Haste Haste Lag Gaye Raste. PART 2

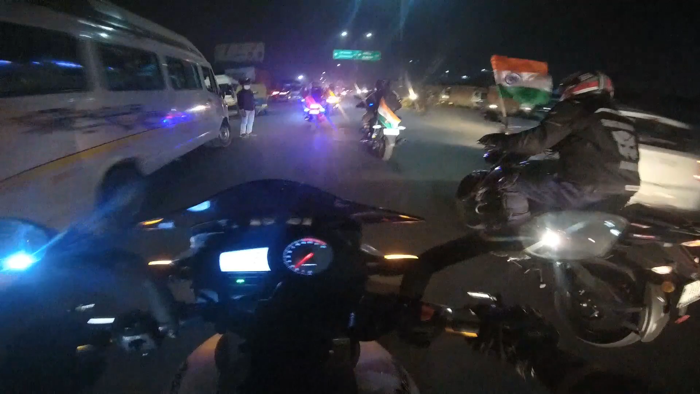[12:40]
मुझे अभी तक ऐसा लग रहा था कि सब अच्छा खासा जा रहा है, हम कहीं पे रुके नहीं, हमें रास्ता बंद नहीं मिला, और वो ही सीन हो गया, रास्ता बंद ही मिल गया।
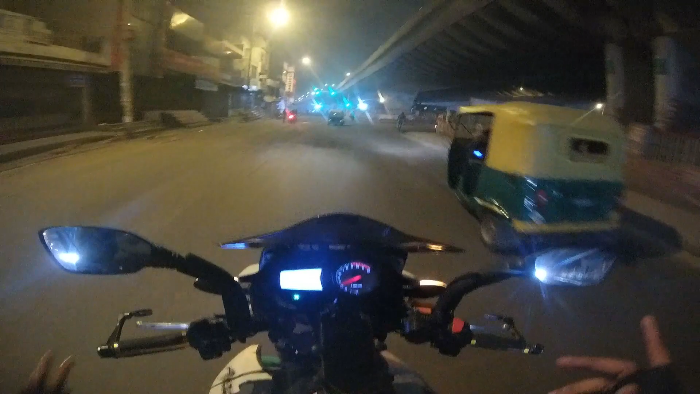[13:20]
ओ ओ ओ, ओ, ओ ये क्या हो गया। ओहो, वीडियो बनाने के चक्कर में मैंने गड्ढे पे ध्यान ही नहीं दिया। हाँ तो मैं क्या कह रहा था कि अपने सारे भाइयों को टाटा बाय बाय कर दिया है,
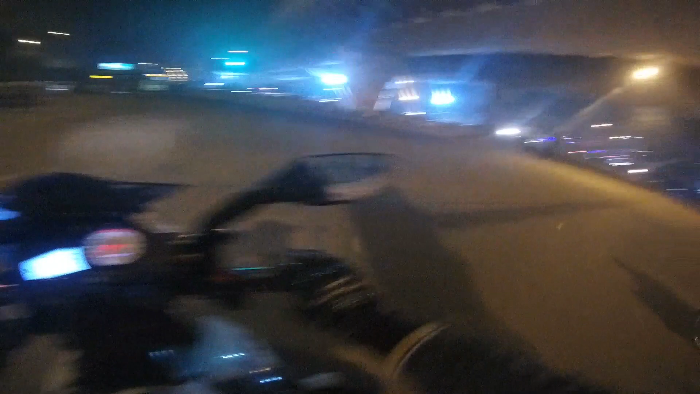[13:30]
सारे भाई अपने फ्लाई ओवर के ऊपर से चले गए हैं और अपना घर तो ये रहा साइड में,